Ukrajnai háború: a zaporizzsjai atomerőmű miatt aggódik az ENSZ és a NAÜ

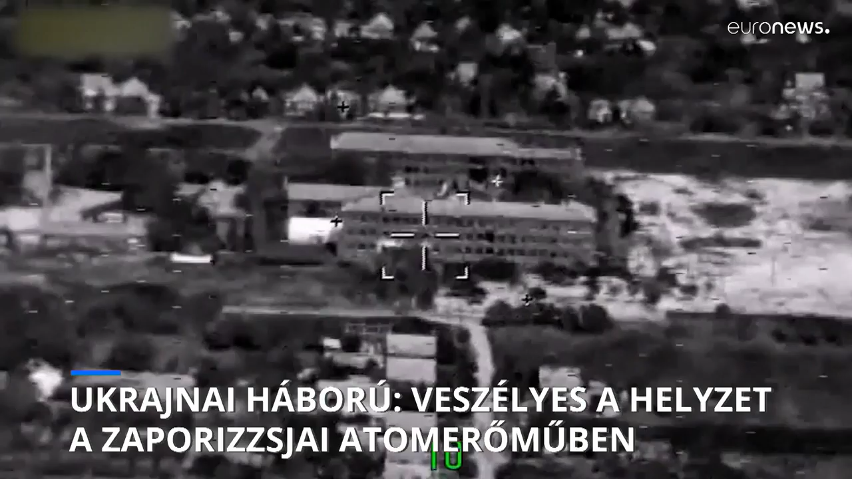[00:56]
közlésük szerint megsemmisítettek több raktárt, köztük a Lviv megyei Radekiv falu közelében létesített bázist,
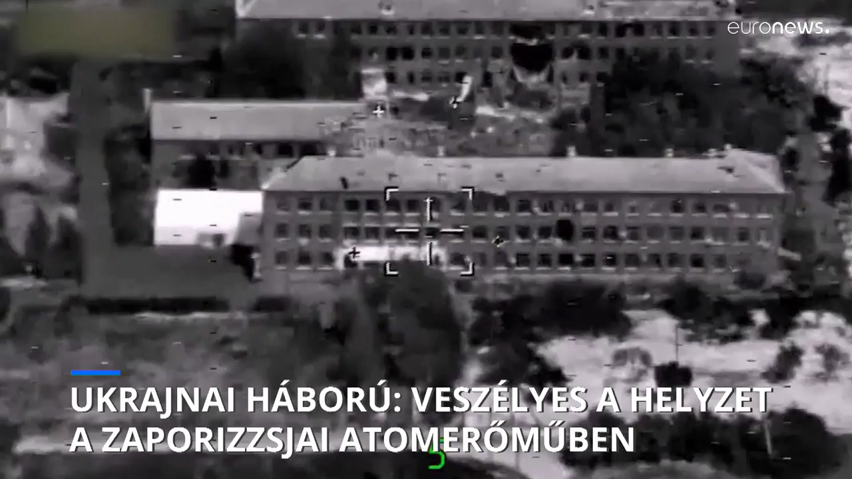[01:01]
ahol az ukránok Lengyelországból érkezett hadifelszerelést, fegyvereket tárolta.